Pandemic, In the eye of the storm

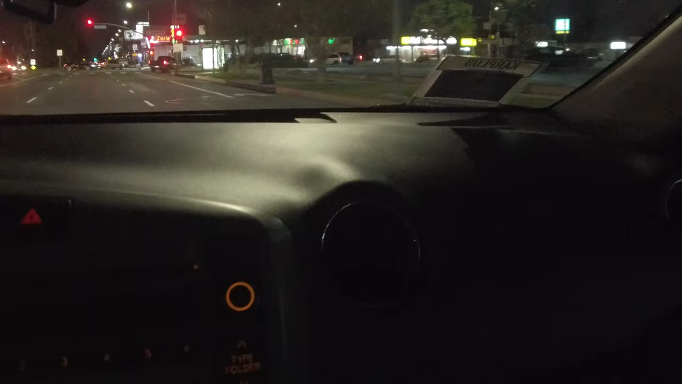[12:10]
Hopefully it'll be okay. I didn't mean to make that left so drastically. There's a lot of stuff in the back.
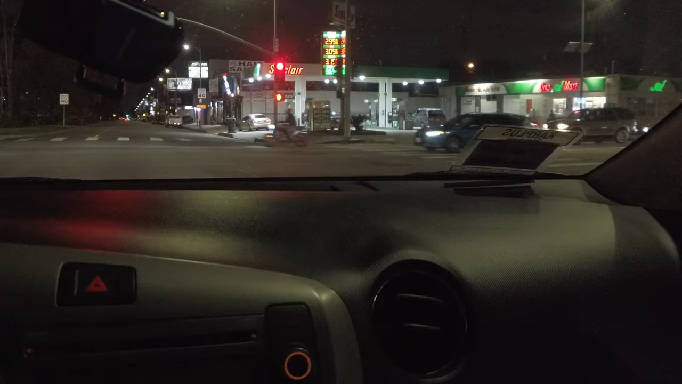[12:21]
Got the gas. Had to use a little bit of the ATM, and I had to use a little bit of the ATM, and I used some cash.